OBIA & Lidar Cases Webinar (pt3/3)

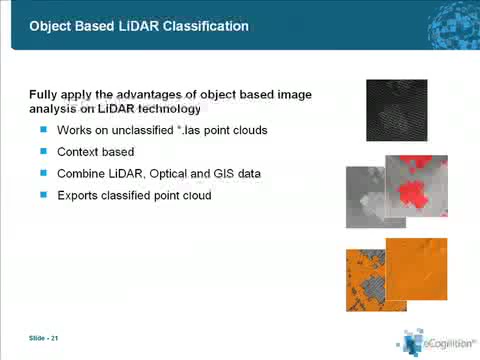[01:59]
which could be any raster format export or also export to vector layers. So in this slide, what we see is the first step that happens when a point cloud is loaded into eCognition. So the first step is rasterization of the point cloud. And automatically a raster representing the intensity of the points is going to be displayed.
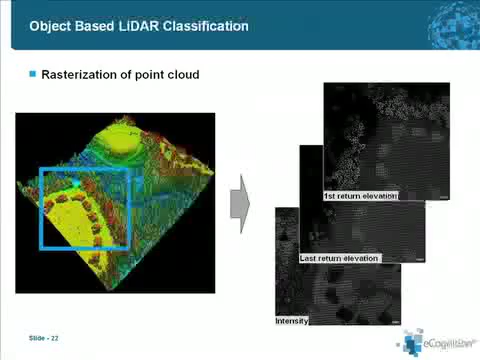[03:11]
And then you can use all those layers to do the segmentation classification and so on. So here we see in more detail a point cloud loaded into eCognition. So in the left image, you see that this point cloud has been loaded at a very high resolution. And what happens here is that all the pixels or the cells in which no points are available are represented in black. So there are no data areas or also holes can be named. And these images can be hardly segmented in a meaningful way.
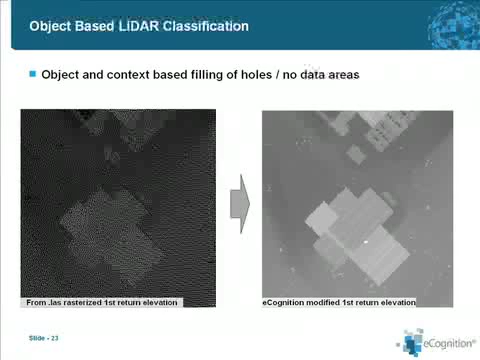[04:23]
So now, from now on, working with the image in the right side is easier and more meaningful than working with the image that was directly rasterized by the software. So here we see two images.
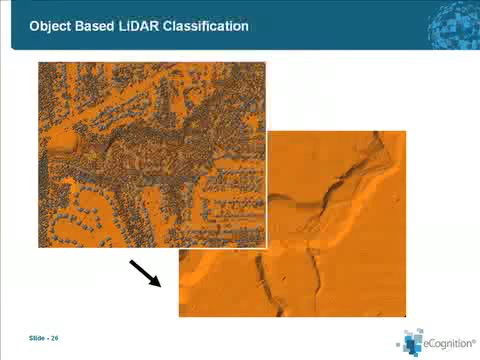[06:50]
So in this image you see the ground with all the houses, vegetation and other elevated objects. And this is my last slide. So here I just would like to summarize all the advantages of working with LiDAR with eCognition and LiDAR. So first of all, when you work with eCognition and LiDAR you can of course make use of the advantages of our client server architecture.